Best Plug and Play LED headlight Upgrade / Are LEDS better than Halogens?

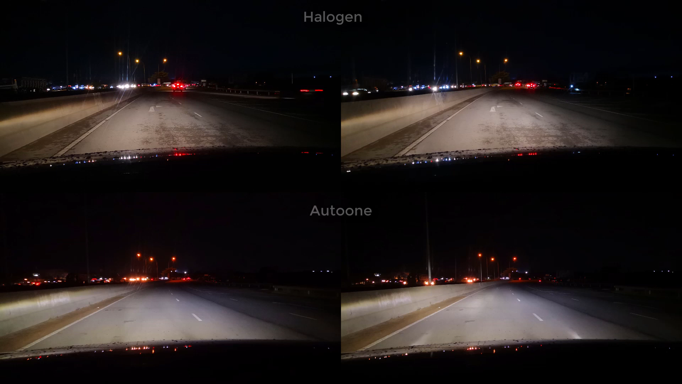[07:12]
Here's a comparison between the halogen and the Otto one while I was road testing. We'll delve deeper. Here's the halogen low beam as a baseline and then moving on to the Otto one low beam.
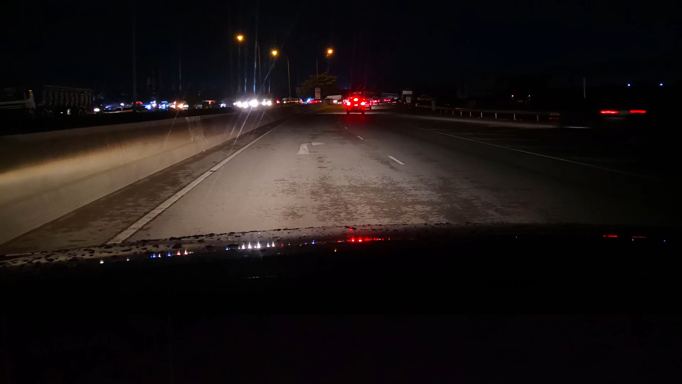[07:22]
You can see that it provides better illumination of the road and you are able to see more of the right side of the road. Moving on to the halogen high beam, the road is definitely more illuminated compared to the low beam. You're able to better visualize the top of the median barrier to the left and see further into the distance. To the Otto one high beam, it's definitely an improvement on its halogen counterpart. Better illumination on both sides of the road as well as better reach into the distance. Comparing the halogens against the Oxito,
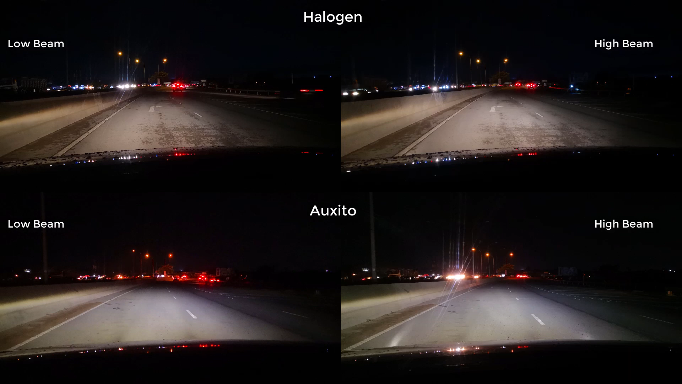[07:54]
just another look at the halogen low beam baseline to refresh our memory before zeroing in on the Oxito low beams. The road is better illuminated, especially on the right hand side. Another look at the halogen high beam and then to the Oxito high beam. Again, better illumination on the right side of the road. The oncoming vehicle on the left has limited evaluation of the beam on that side, which appears to be either better or similar. Let me know what you think in the comments. Obviously, some of these observations are not scientific.